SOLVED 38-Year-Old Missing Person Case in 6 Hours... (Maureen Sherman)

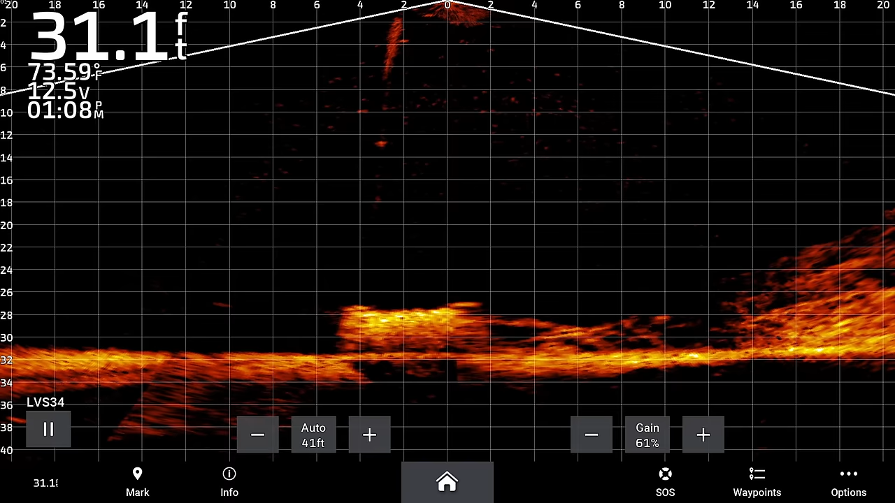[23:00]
On screen: depth 31.1 ft, water 73.59°F
And when you lock on, you'll know because it'll be a solid magnet lock.
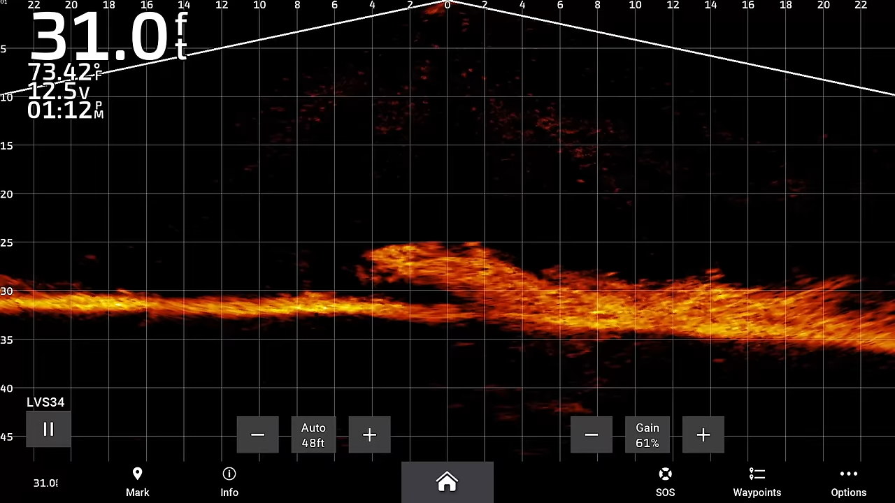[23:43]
On screen: depth 31.0 ft, water 73.42°F
Yeah, I think there's two right here. Yo. You guys got a car down there, huh?
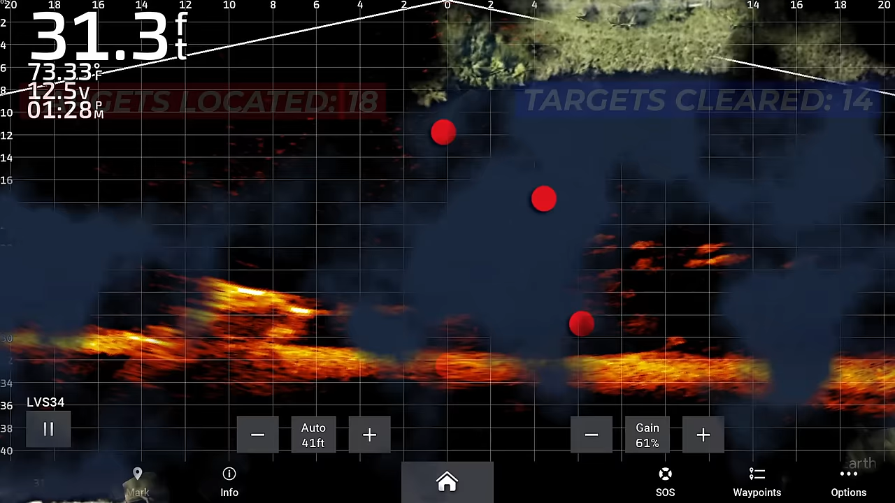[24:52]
On screen: depth 31.3 ft, water 73.33°F
So there's those three right there.
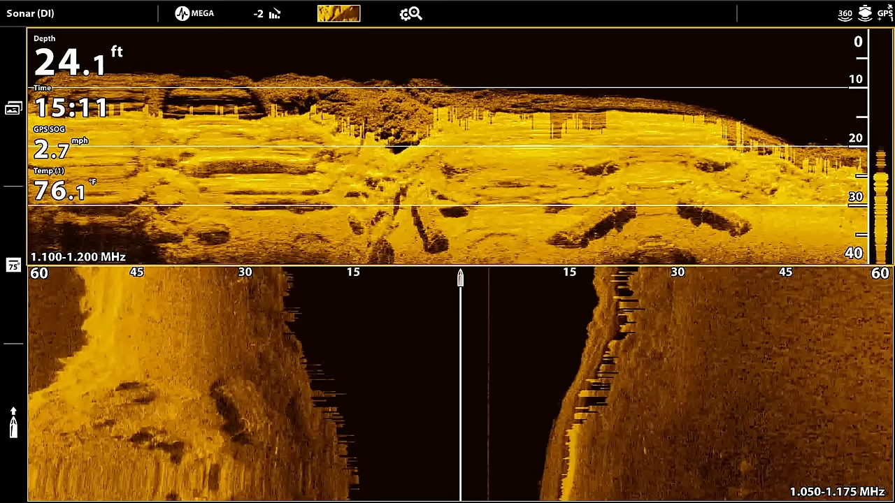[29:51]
On screen: depth 24.1 ft, water 76.1°F, speed 2.7 mph
we're coming up on the road right here.
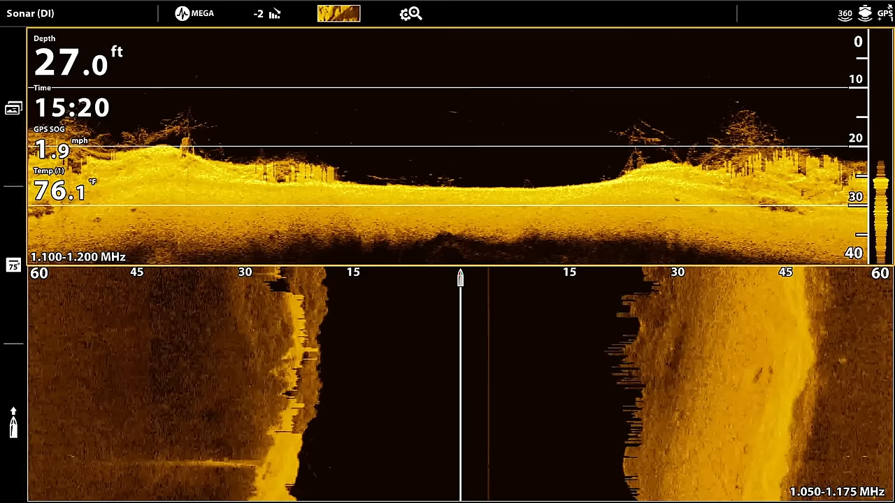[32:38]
On screen: depth 27.0 ft, water 76.1°F, speed 1.9 mph
If we didn't have live, we wouldn't have found most of these today. It's really weird.
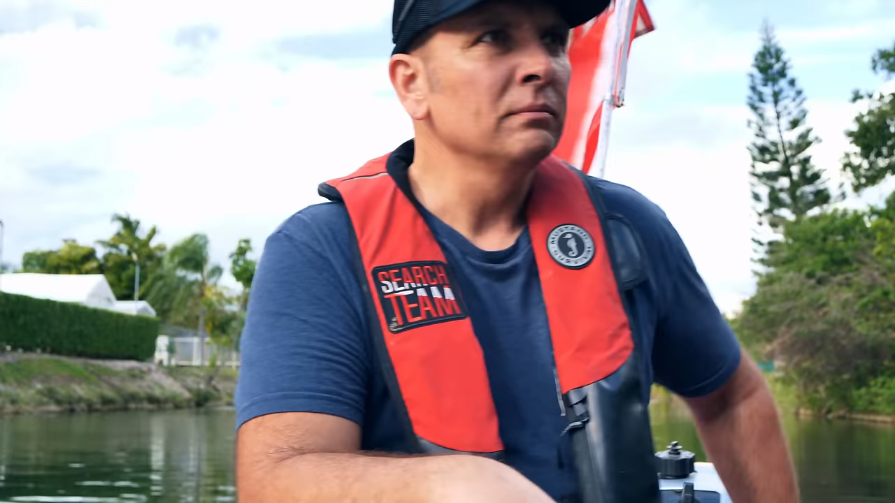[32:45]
John, you able to see it? Yeah.
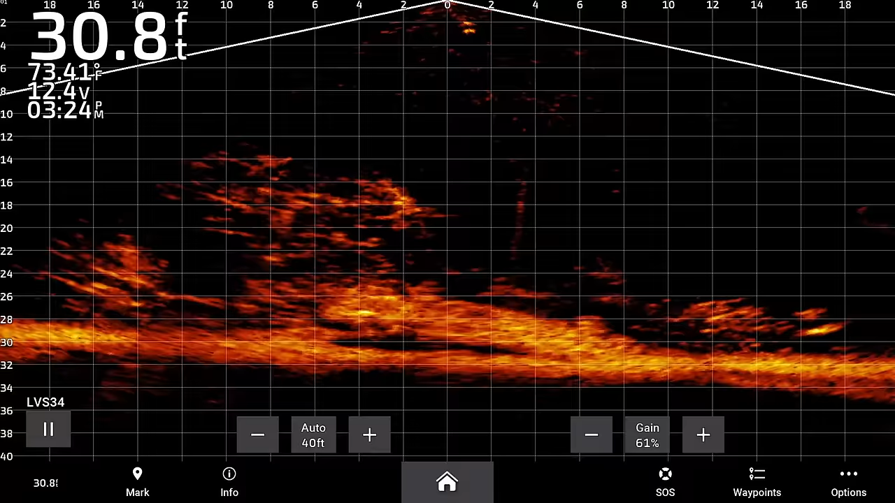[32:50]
On screen: depth 30.8 ft, water 73.41°F
Right there. See how high it is right there? I think those are tires right there. Yeah, do I see the tires at the number 2 mark right now?
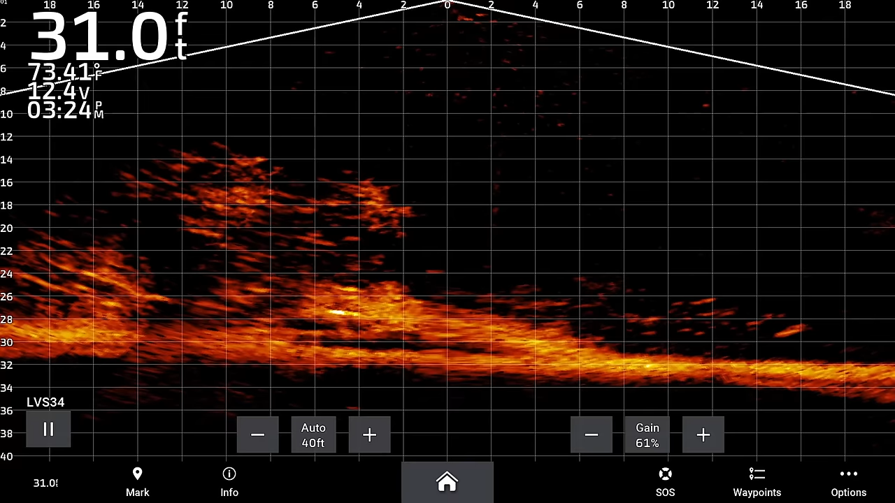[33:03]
On screen: depth 31.0 ft, water 73.41°F
Yeah. Yeah, so it's upside down. Yeah, it's upside down, but that side of it is sticking up higher. Because it's a wagon.